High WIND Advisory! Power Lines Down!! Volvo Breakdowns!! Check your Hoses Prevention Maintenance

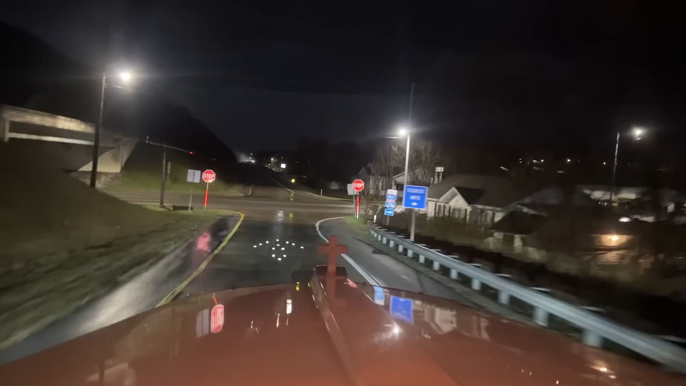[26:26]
There's parking like right behind it if it's still there, if they haven't built something there. But there was a big old lot behind it.
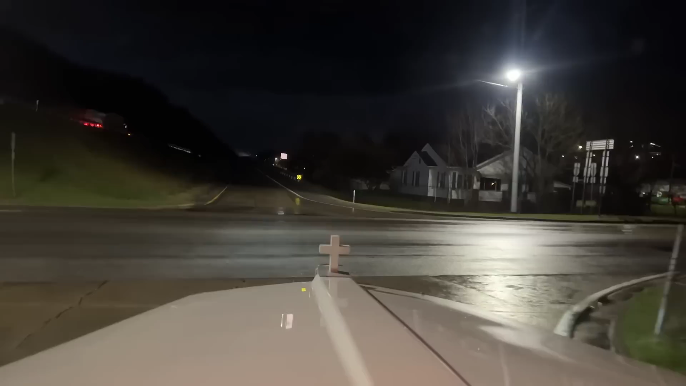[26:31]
We're going left as long as traffic's clear, which it is. We got about 20 miles, 25 miles left.
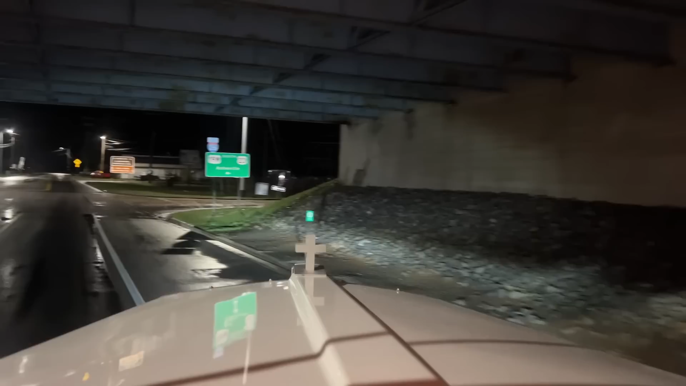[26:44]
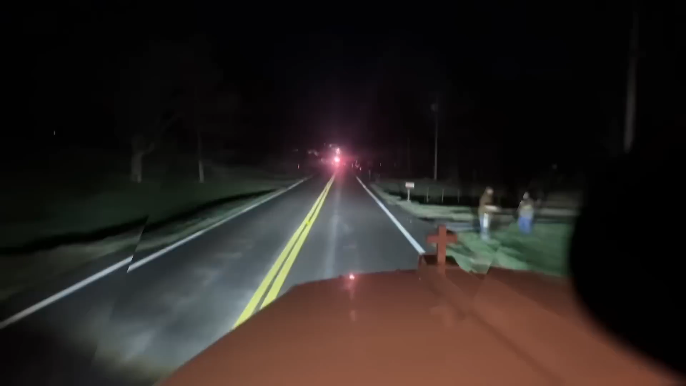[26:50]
Two people standing by a mailbox back there, and we're getting diverted here because he just picked up a cone looking for a signal here. What do we got going on? We got another vehicle with hazards on up there.
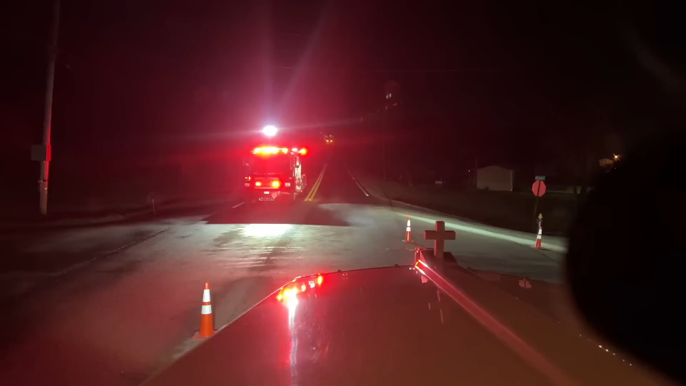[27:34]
Okay, sir. What's going on? Had two power poles fall across the road. With the wind? Yeah. Man, it's windy. Just be careful. All right, buddy. Thank you. Man, couple power poles down. It is windy out here.
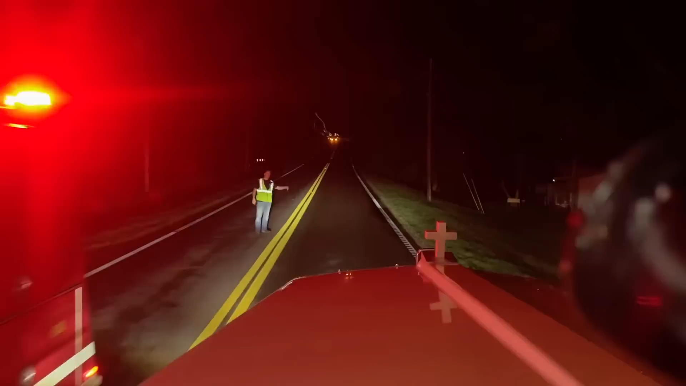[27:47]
Hey, watch right up there. Yeah. They got two trucks parked like his. You should be good, but just watch. Okay. Thanks, brother. Be safe. All right. Yeah, they're already putting them back up. Man. Just take our time and use that shoulder.
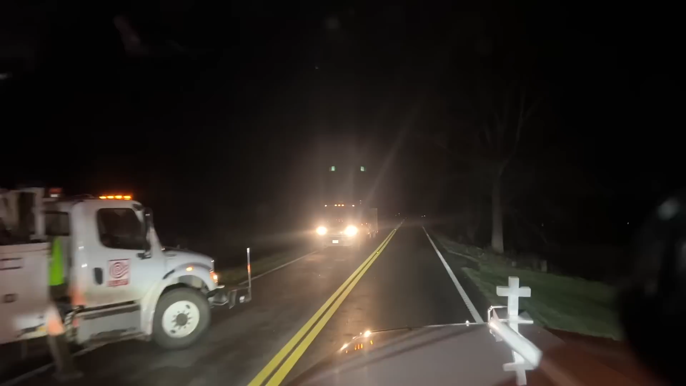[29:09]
Straight sideways. Okay. Jeez and peace for that. Get some power back out here. It does seem a little dark out here. Like all the houses don't have no lights on. That's probably why. Okay, now that we're out here kind of in the open, big old two lanes on both sides, you can feel the truck getting pushed around. Not bad, but definitely little spurts here and there where I get pushed a little bit and you can feel the whole cab move.
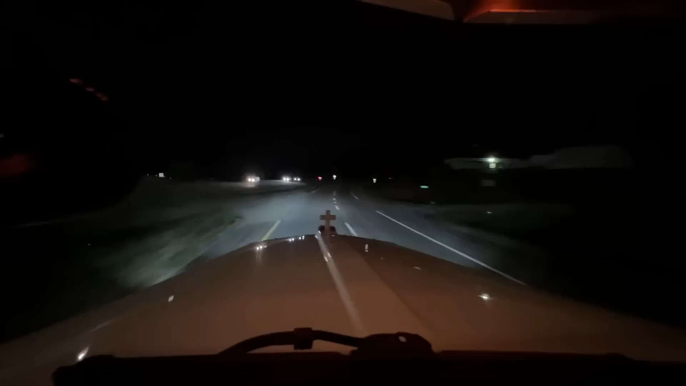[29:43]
So yeah, 0.5 miles, we're taking a left, and that's the road we're picking up off of. So over there quick about the load. That 18,000 pounds will help us with this wind. And I'm gonna check my route, see if I wanna come back down on the 40 and add it about 40 minutes coming up. But it's a much easier route on the truck than the one I just took. And it's just easier roads too, because it gets pretty dicey in some small roads connecting to the 26 from where I am now.
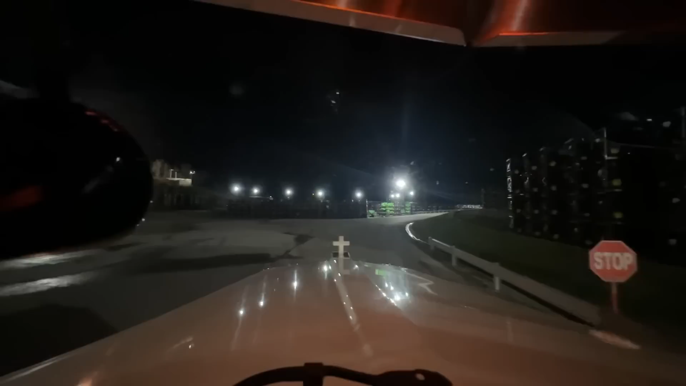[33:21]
All those to the right, left, all those are tractors. Little lawnmowers. This guy's kind of just chilling. He did not back in.
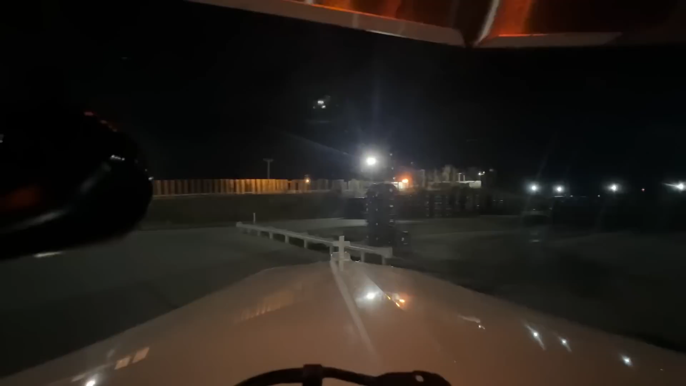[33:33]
Yeah, 66 degrees right here, and it's supposed to be like 41 tonight, so that's definitely where all the wind's coming from.
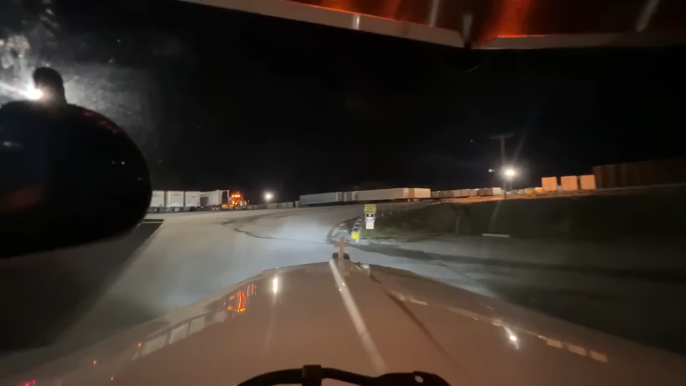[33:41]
We're getting the cold coming in. All right, gray transportation. I guess you didn't see the whole back into a spot thing. But that was not a Peterbilt. That is another W9, just like mine. Right. Let's back in next to this guy. Let's get my trailer back around. There's a bunch of zero turns right there, so I guess they do zero turns and little tractor ones.
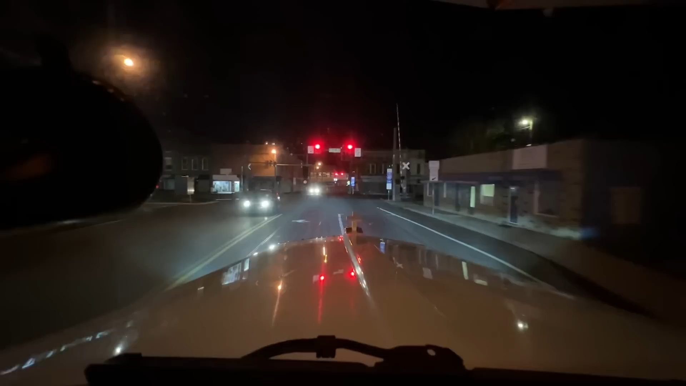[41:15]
Yeah, we should. Truck route. I have not been here in a while. Oh, goodness. Look at, I mean, why do it like this?
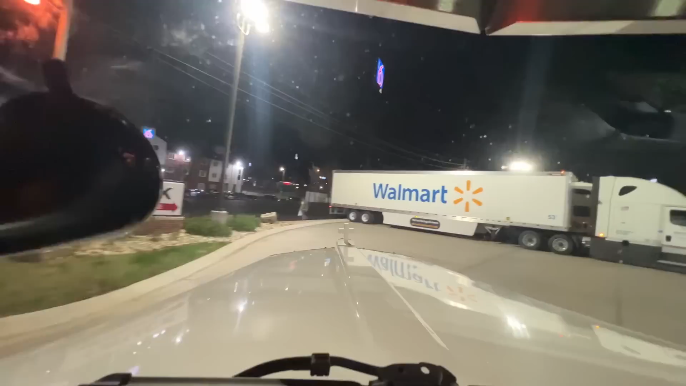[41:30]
Why make the trucks, like, I'm still, like, I barely passed that rock they put down there. And then you got these trucks parked right here. And now I have to back up, put my trailer in the road just to clear this truck.
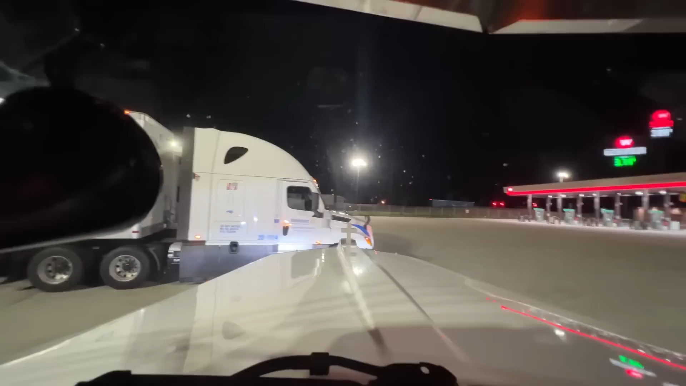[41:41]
Like, who made that entrance to park trucks right here? I don't know. Some stuff makes zero sense for these turning radiuses, but we make it happen.
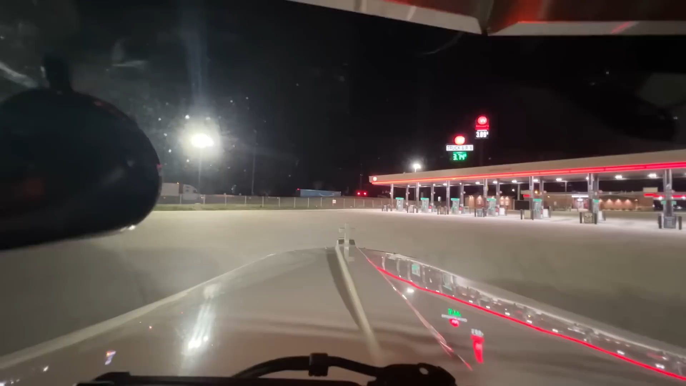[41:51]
And I had to go, you saw me, I went wide into the next lane just to make that turn.
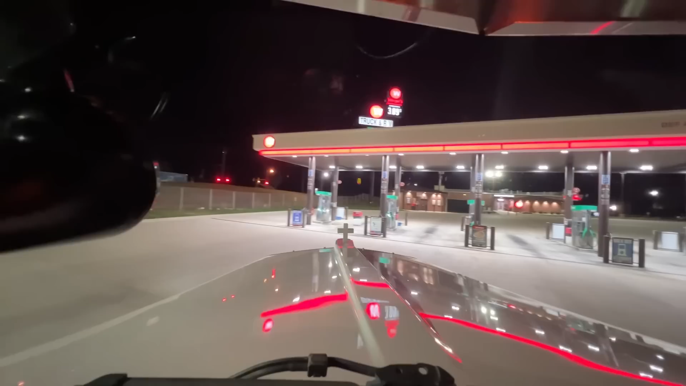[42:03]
Otherwise, I'm dragging those rocks everywhere, ripping up my spindles on my dang trailer. But, there we go. I love this. It's a clean place.
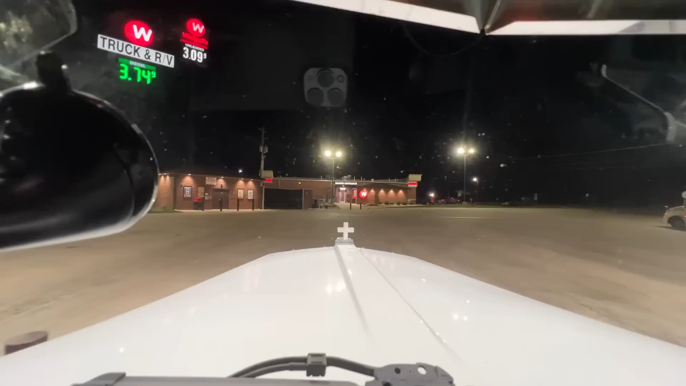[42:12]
They got air. I'm going to clean the windshield. They have water to, like, spray your truck down if you want to. Well done, truck stop up here. Except for the entrance. And their fuel is, what was it at? 374. Wow. QT at 344 yesterday was definitely the best.